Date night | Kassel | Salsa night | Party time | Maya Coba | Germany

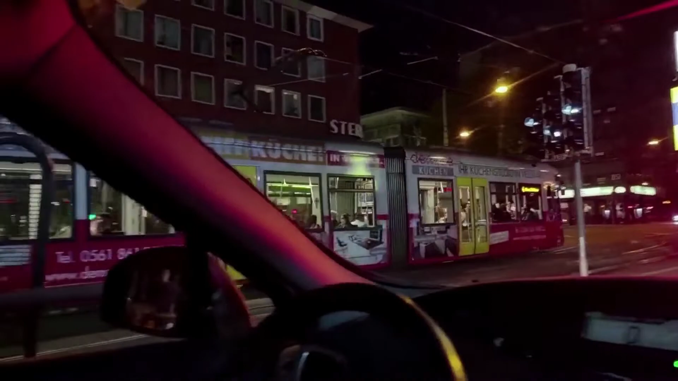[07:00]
now we are in the beautiful city of Castle yeah the beautiful lake yeah you is in the height in the eyes of the beholder
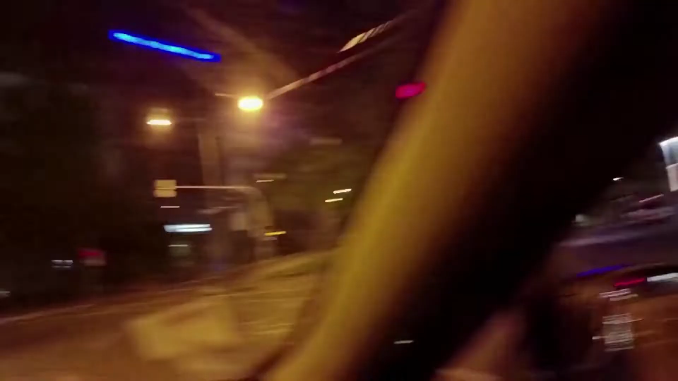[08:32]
i look at this not going to happen matt do you see the cars are coming that's the city of castle in front of us is another tram again
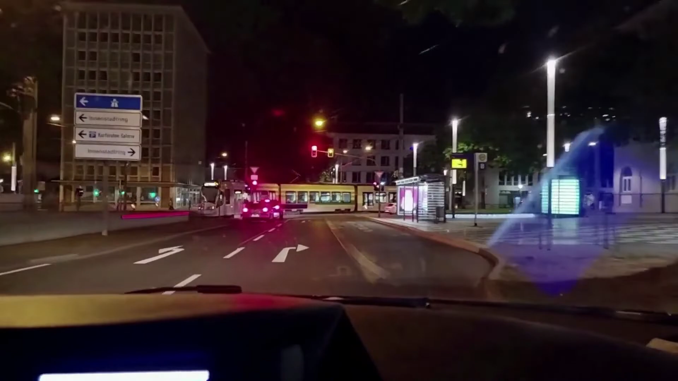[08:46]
so this is the city of castle